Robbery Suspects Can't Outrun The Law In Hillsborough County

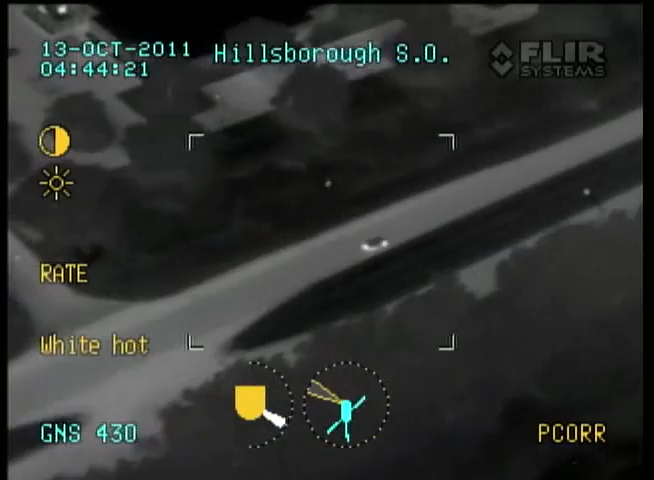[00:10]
Okay, just got over in the northbound lanes. Still northbound on 41.
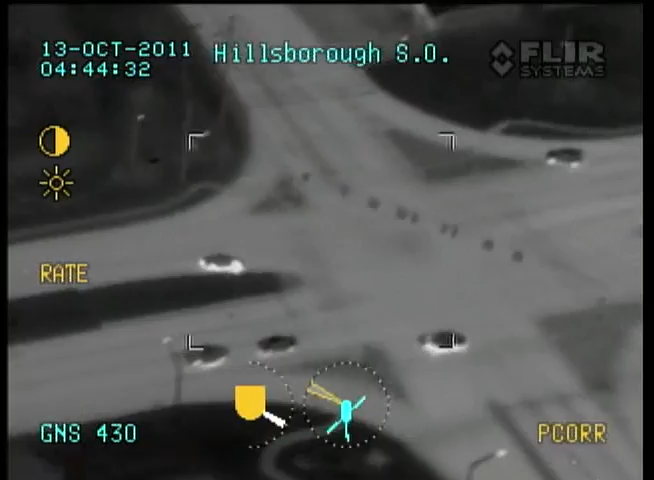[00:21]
Units, be advised, northbound. They're in the wrong lane, so be careful when you're coming south. SO1, be advised, they are now in the right, in the northbound lanes, heading northbound.
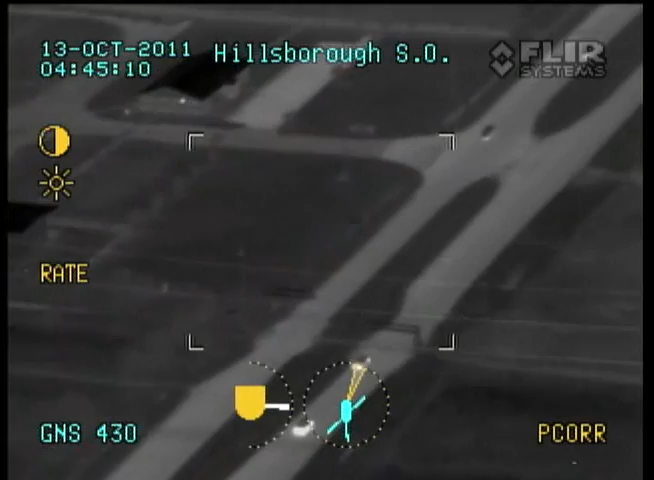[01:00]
How far away from Gibbs?
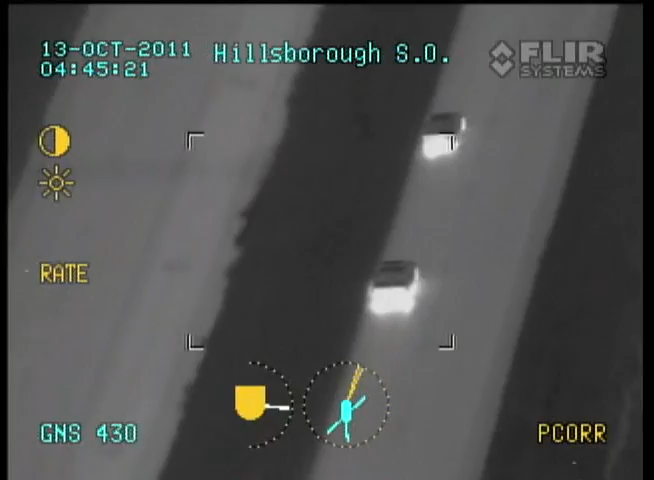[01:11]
We're still northbound on 41. Still northbound on 41.
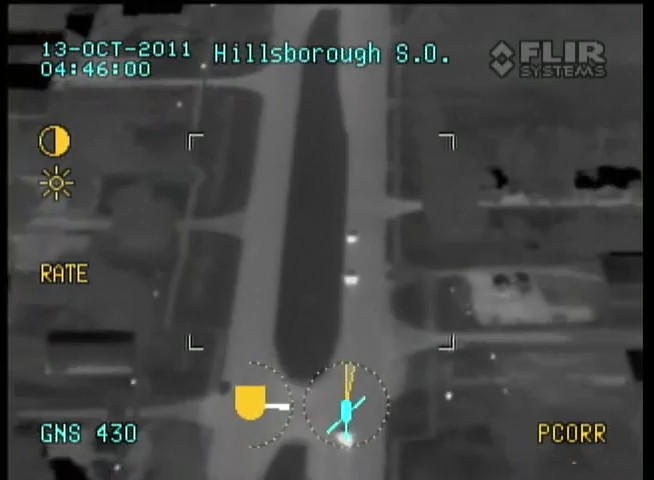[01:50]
Gibbs. 10-4, 10-20. Gibson can drive 41. I'm at Madison on 41 also. What's the vehicle description?
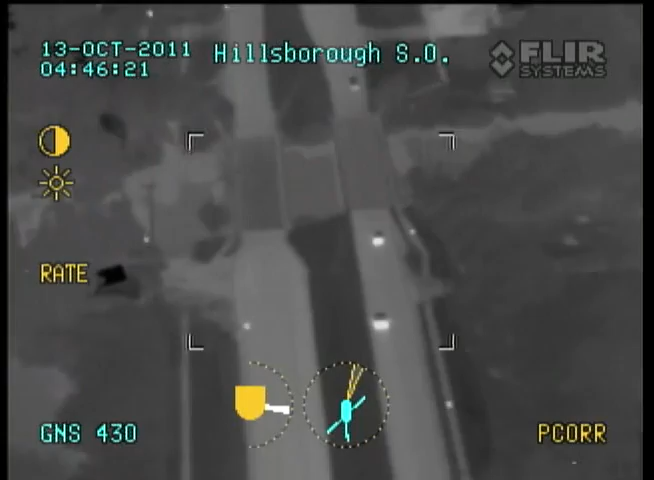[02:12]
White Dodge Intrepid. I see them coming up. They're breaking about Nundy right now. Stop six, middle lane right now.
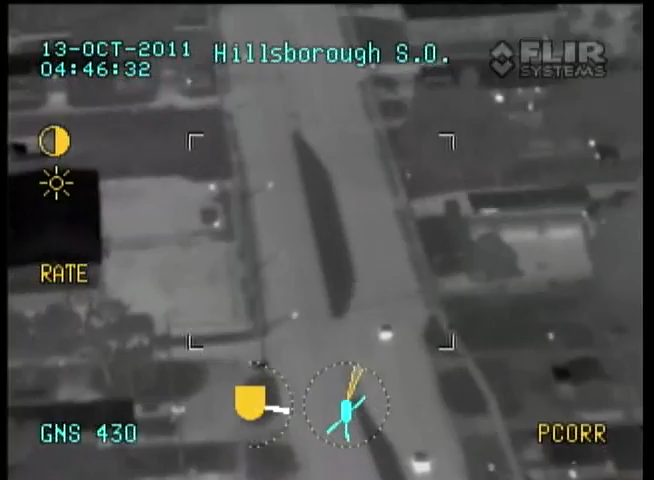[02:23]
They're gonna blow by. Stop six, hit.
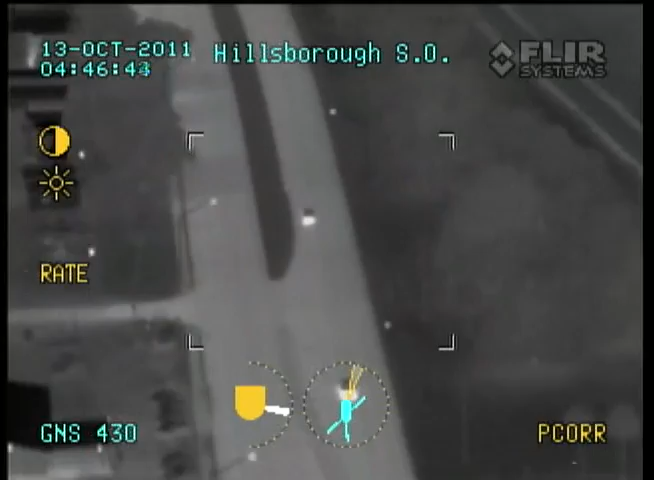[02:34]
Stop six, hit. At least one SO unit ran over.
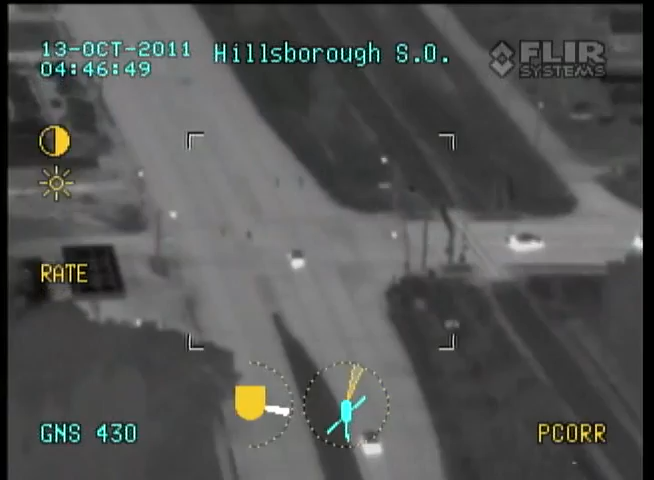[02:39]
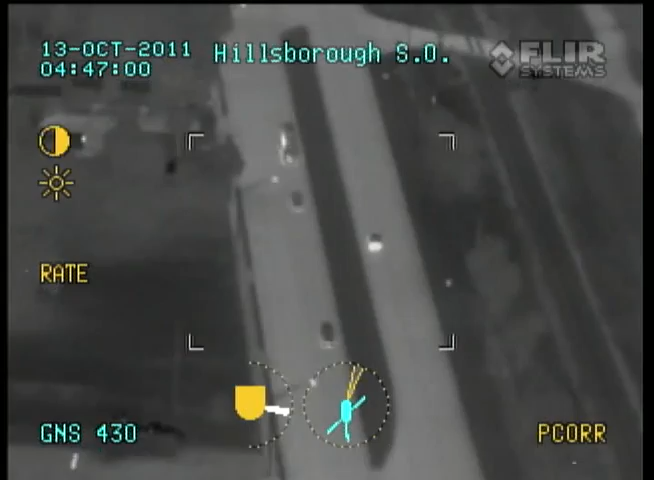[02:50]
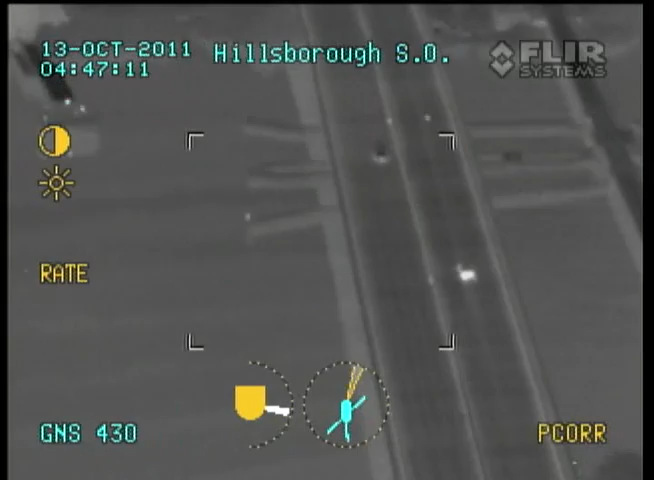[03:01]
Yeah, SO1's tires are SO1. His tires are coming apart. Tires are coming apart.
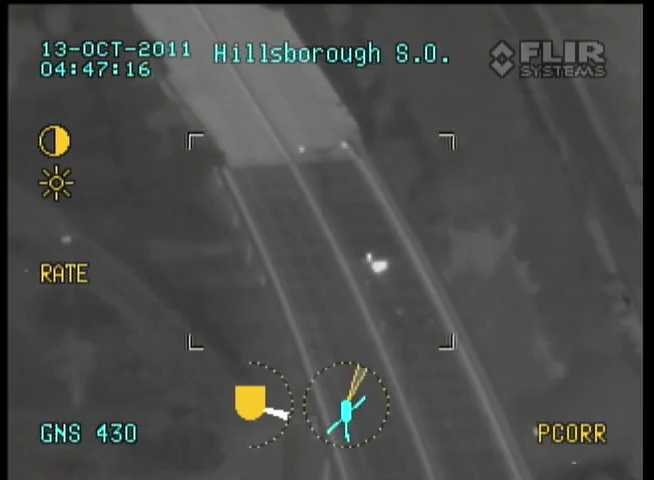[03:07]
Alright, guys, he's going west.
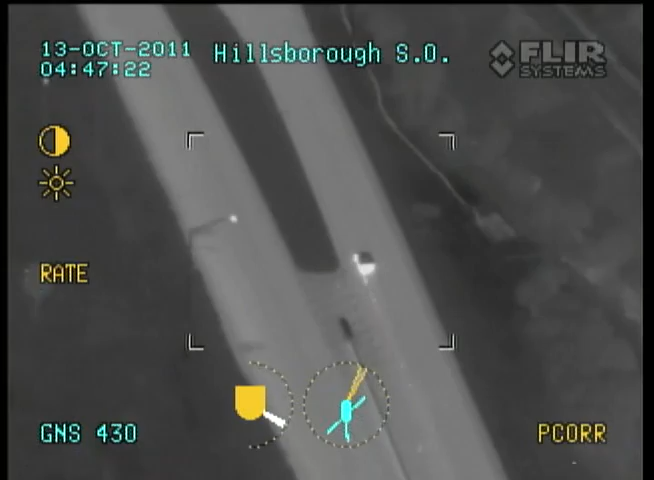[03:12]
He's going westbound Riverview. Westbound Riverview.
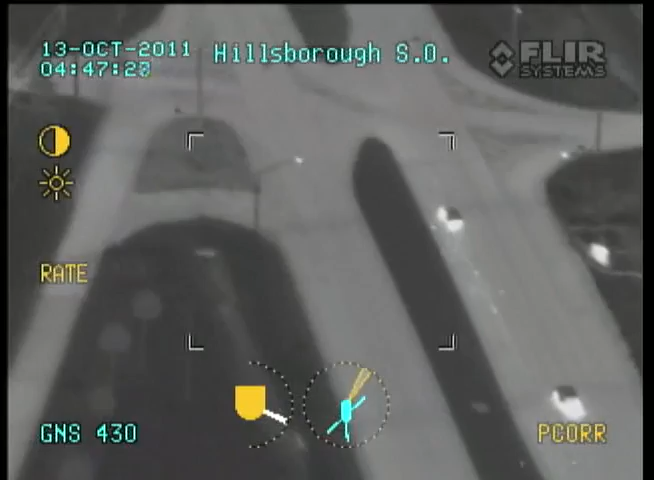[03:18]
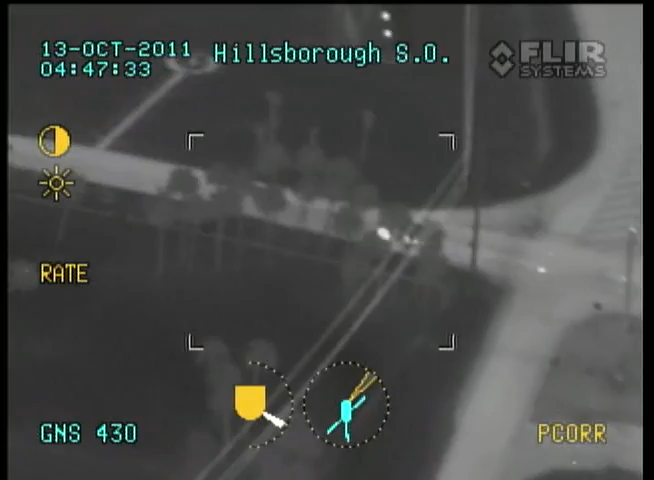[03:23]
Riverview, hit me up on 41. Stand by. They're getting ready to bail.
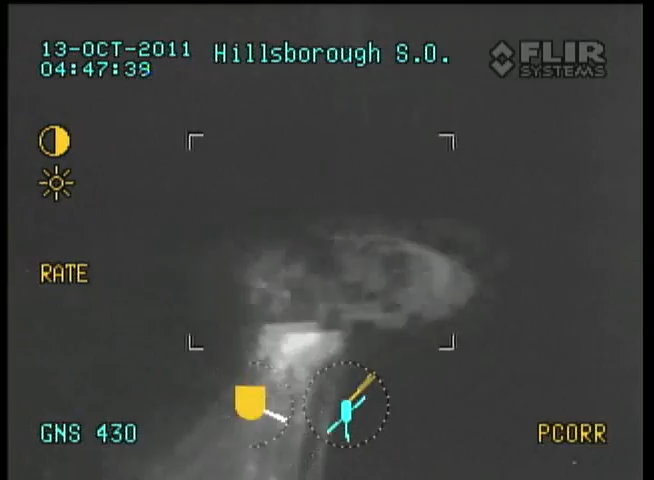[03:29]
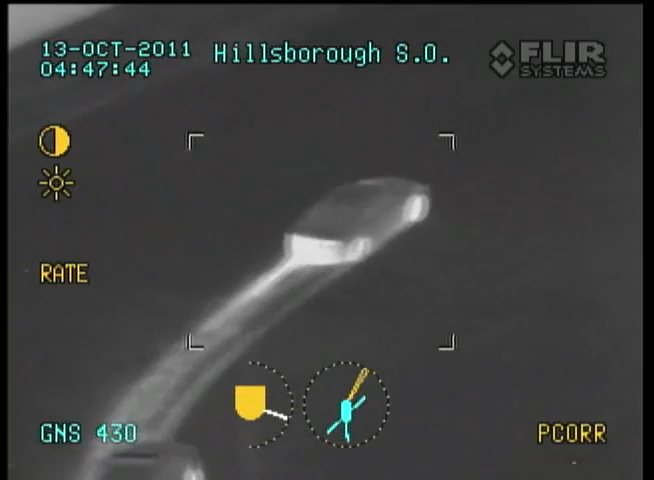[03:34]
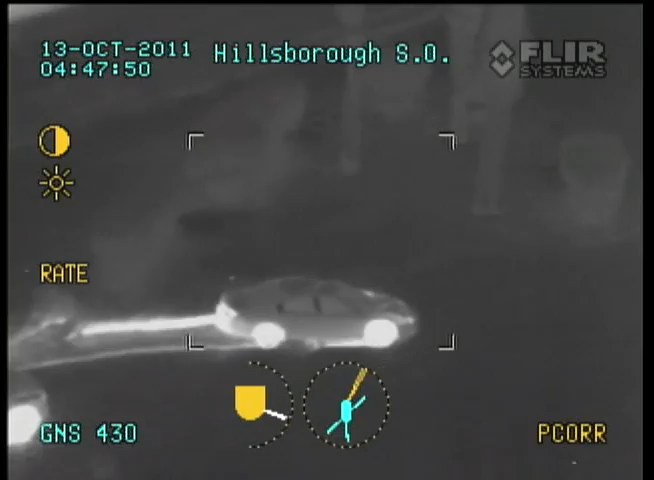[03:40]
Alright guys, slow down. They got the car stopped. They got this car stopped.
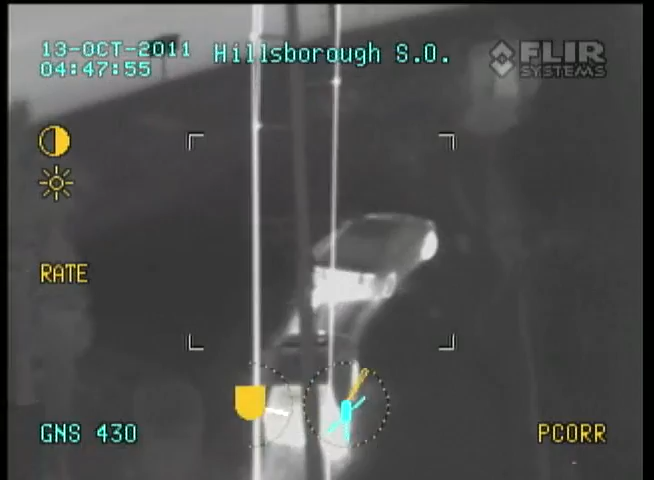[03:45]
All units, slow down.
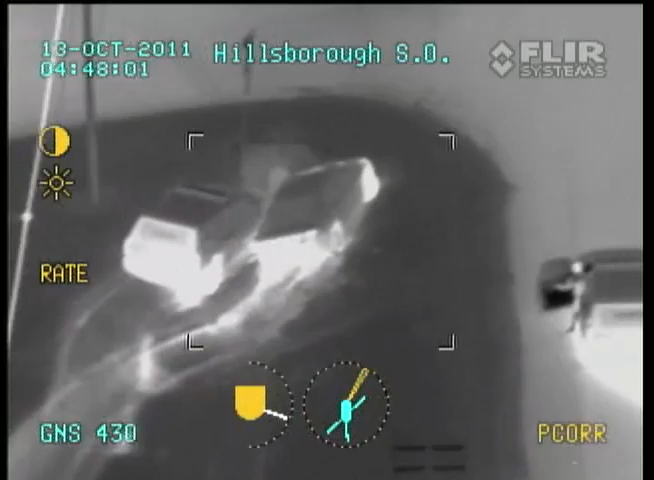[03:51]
10-20. They're going to be in Cargill, Hillsborough, Cargill, right off 41, in a ditch. It's going to be Riverview Drive and 41, Hillsborough. Hillsborough, they're not 10-15 yet. They're negotiating to the car right now.